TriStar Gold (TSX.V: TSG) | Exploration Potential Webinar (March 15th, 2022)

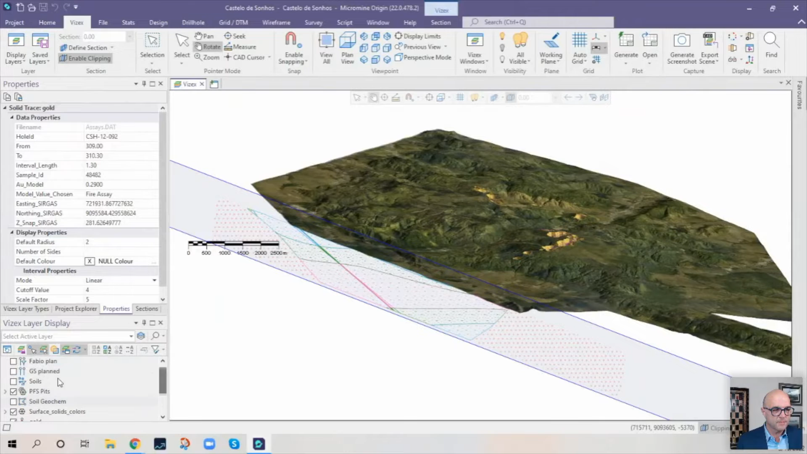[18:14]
And, um, we'll just turn on that. So that is the dots you can see there now are the actual individual soil samples. I've turned them out. I prefer them to the, um, to the contours for this sort of work because it shows you, you know, where, where, where gold's come from a little bit more accurately. And what I'm going to do, I'm just going to start pulling back through this project and start explaining what we're seeing here.